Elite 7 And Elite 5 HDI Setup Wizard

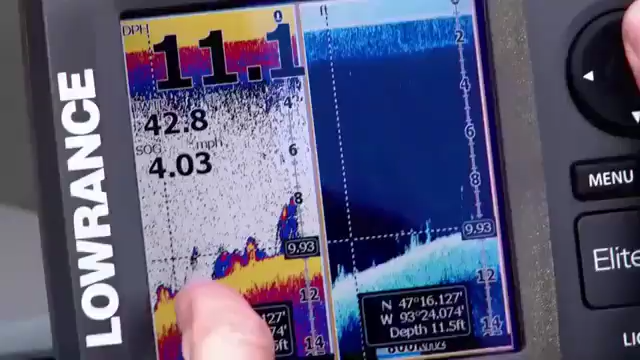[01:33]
On screen: speed 4.03 mph
this unit can help dial itself in so it will not lose bottom very often. And if it does, it will regain it very quickly.